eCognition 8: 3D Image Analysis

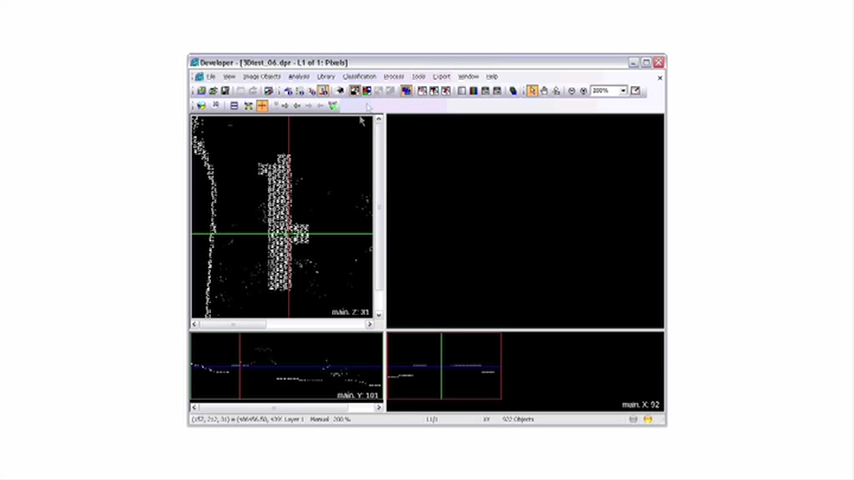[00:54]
And that shows for the first time, I think, 3D object-based image analysis.
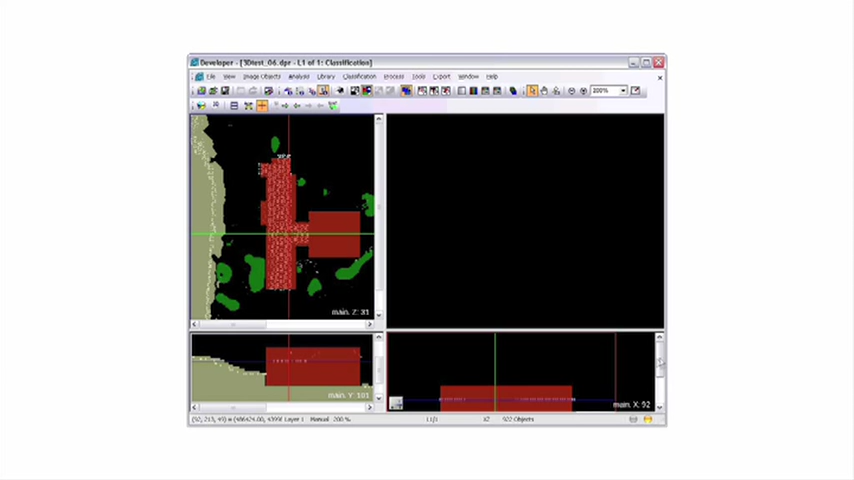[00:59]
So on the top right side, you will see a raster data stack in 3Ds from the top view. The two bottom windows show the front and the side view of the data set.
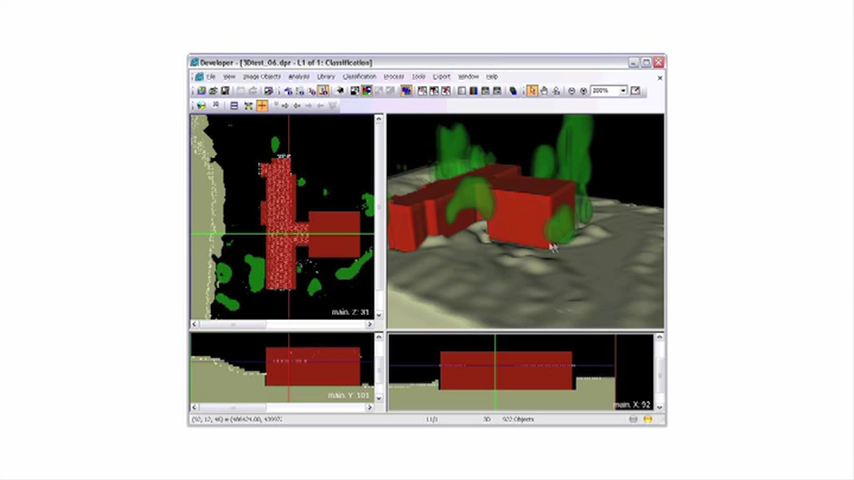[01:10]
And in the top right side, you will see a 3D rendering of the results taken from that data set. So now you can really analyze and segment real volumes out of 3D data.
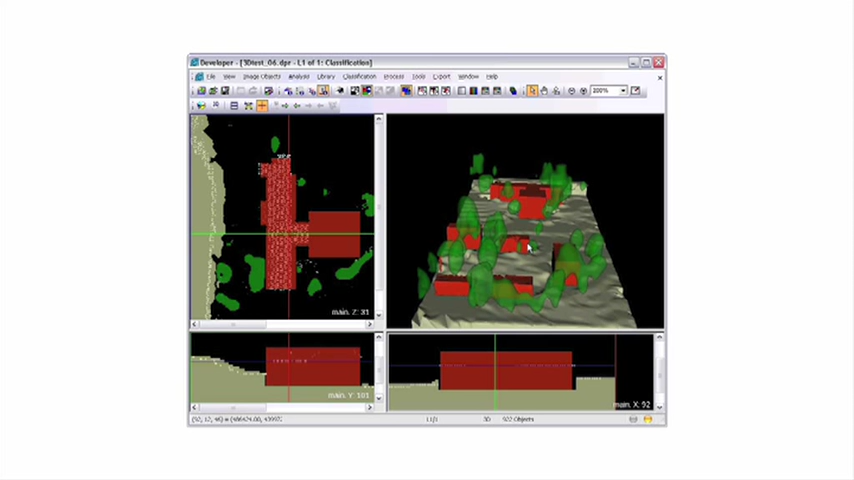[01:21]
The point cloud basically is resembled in a 3D data stack.
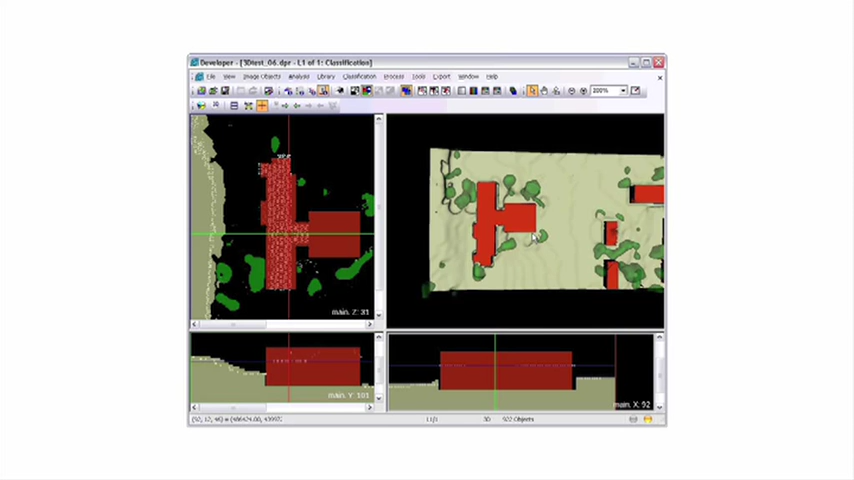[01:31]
And that allows you to analyze that data in full 3D. Every pixel.
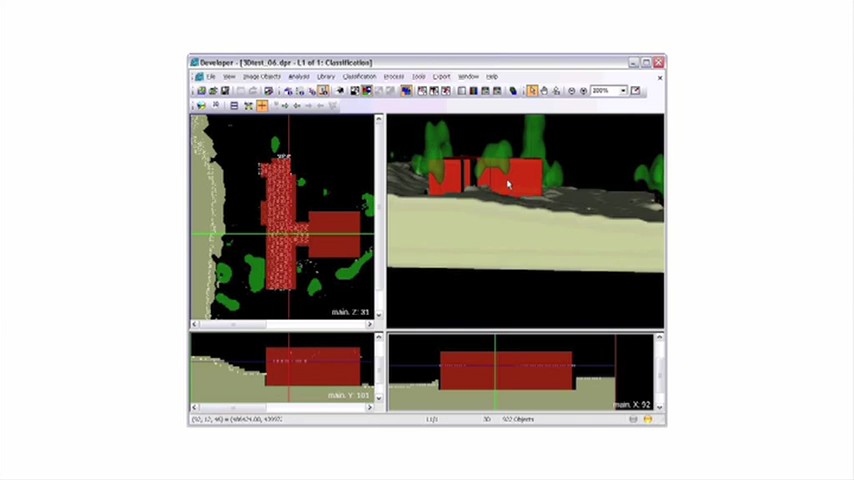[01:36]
The one is a 3D data set.